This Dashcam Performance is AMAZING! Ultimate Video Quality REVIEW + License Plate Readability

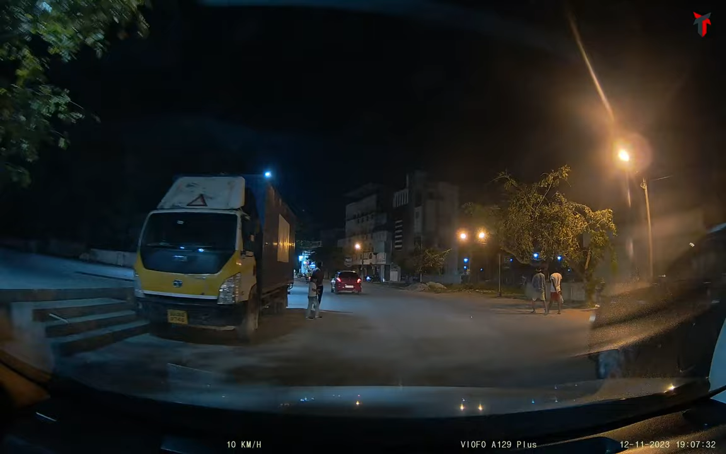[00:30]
So, starting with the nighttime footage from the front camera, if we take a look at the license plate read at the car in front.
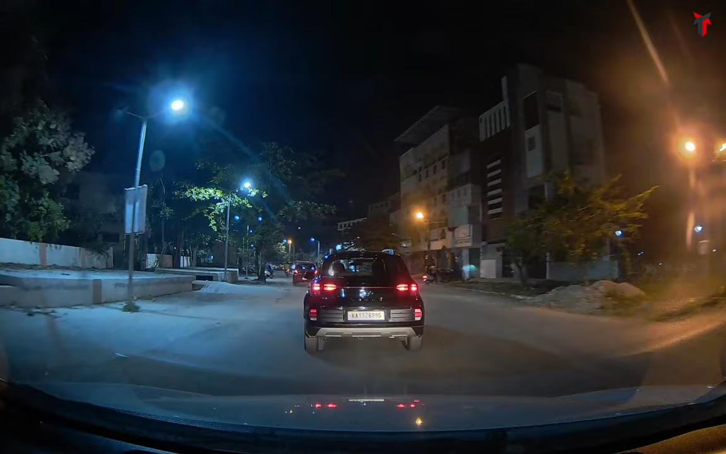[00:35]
So, as you can see, even though in spite of being in the glare of my headlight, this dash camera is able to read the license plate.
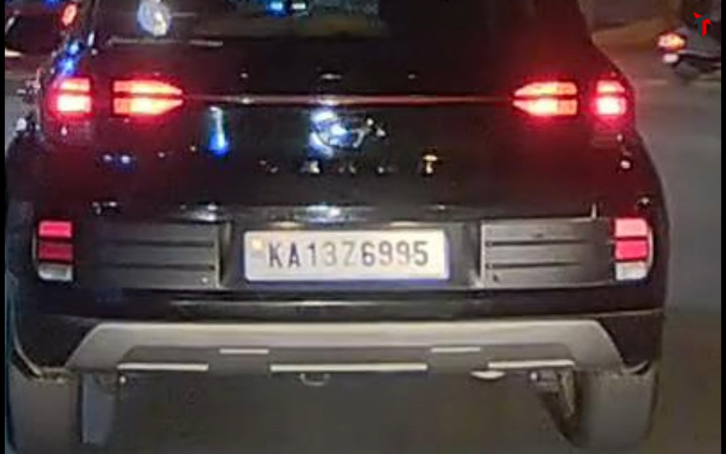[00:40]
Although the central area is a bit over glowing, I think, but overall, you can still make out the number plate.
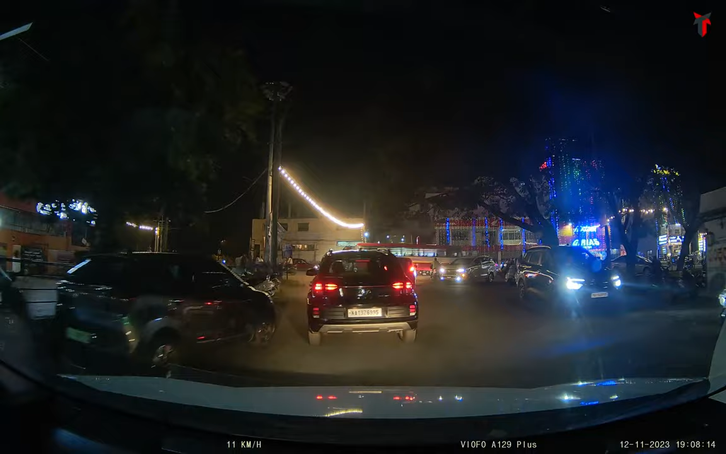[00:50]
Now, let's jump in into another instance wherein I want to show you that there is a high glare coming from the opposite vehicle as indicated by the arrow. And in spite of having such a high glare,
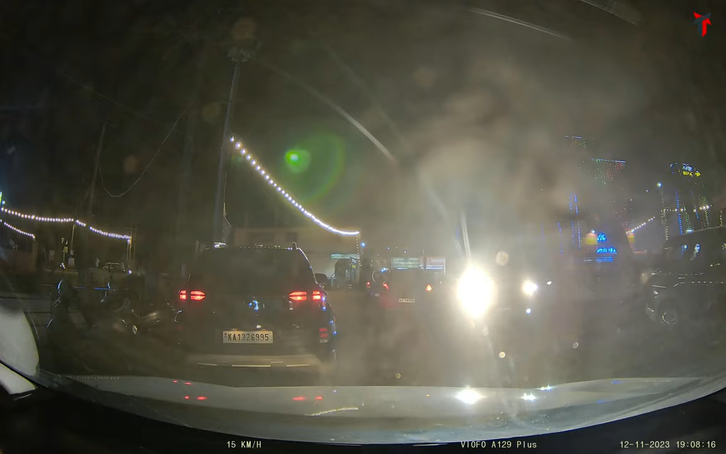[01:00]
if I zoom in on the license plate at the left corner of the car, as you can see, the license plate read is pretty good. You can read all the letters and numbers very clearly. But there's a very interesting scenario which I want to show you. If you can notice, there is a red color swift car right in front of my car about a distance of 20-25 feet. And if I zoom in on its license plate, now this is simply amazing. This is simply fantastic because I never expected this dash camera to read the number plate at such a far range in spite of having such a high glare right next to it.
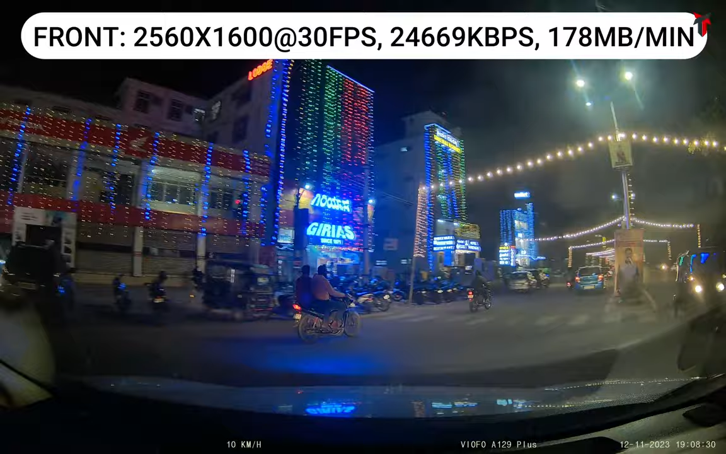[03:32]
Coming to the nighttime footage, again a similar experience as seen in the daytime. A very balanced picture, there is no high exposure or high glare from the headlights and also definitely what I can say is there is a very minimal to nil amount of noise in this video footage from the front camera.
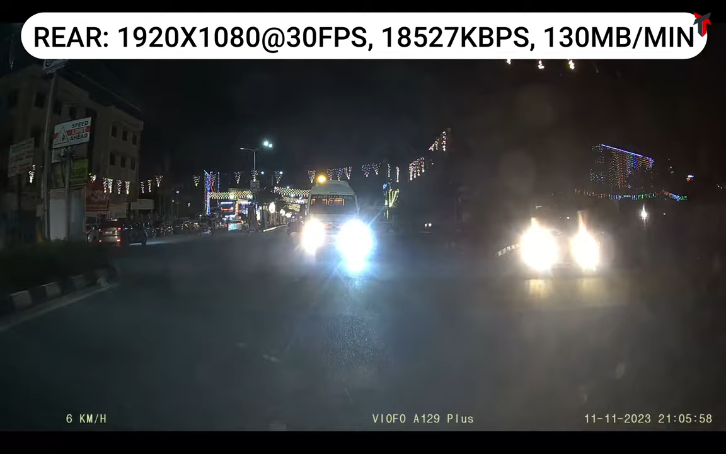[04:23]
this camera does not overexpose the entire image because of a single particular glare or multiple vehicles focusing their headlights on the rear cam. The glare is limited to a very small area of the entire image and the rest of the image seems unaffected, looks unaffected and renders pretty clear compared to the area where there is a high amount of glare. This goes to show that the rear camera calibration is very balanced and the overall picture quality provided by the rear camera at night is very satisfying and goes on par with the footage provided by the front camera even during night time.